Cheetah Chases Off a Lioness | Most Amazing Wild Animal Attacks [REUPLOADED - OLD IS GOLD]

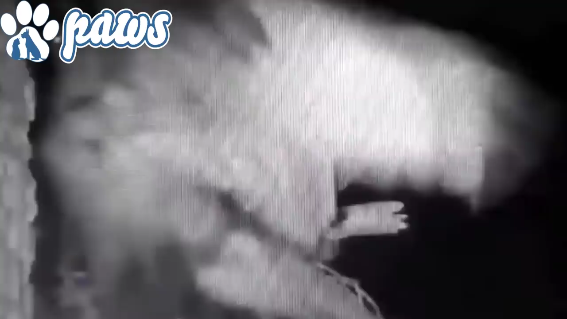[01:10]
and sleep at night time owls often attack hawk nesting for eggs and chicks in the dark night while the parents are sleeping owls like to knock sleeping adult hawks eagles etc off of their perches at night while they are sleeping leaving them stunned and confused and unable to fight back
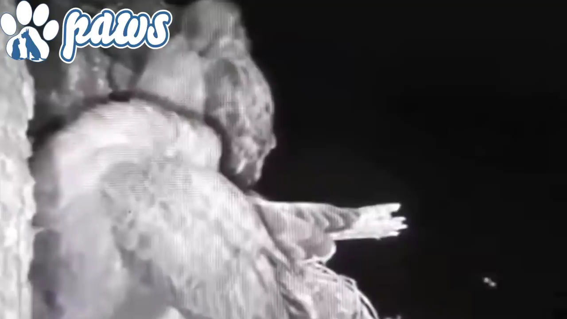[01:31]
attacks are so quick that hawks or eagles don't have much time to react to it in the next clip a golden eagle attacks a bald eagle to claim the carcass that the bald eagle was eating
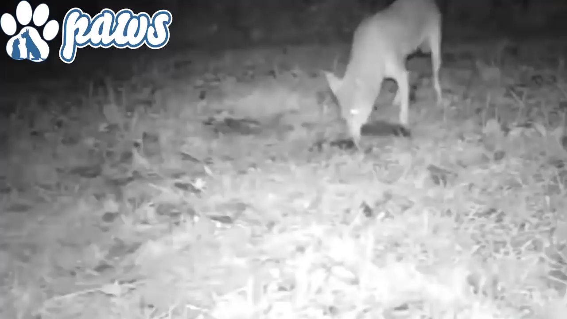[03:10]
the next clip a coyote attacked a kit luckily parent raccoons were around at that time to protect their young one and they bravely fended off the coyote poor kit lost
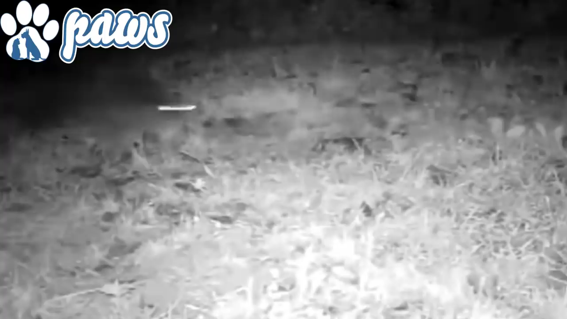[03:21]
its tail while the coyote was pulling on it to drag it out of the burrow raccoons use their tails for balance particularly while climbing but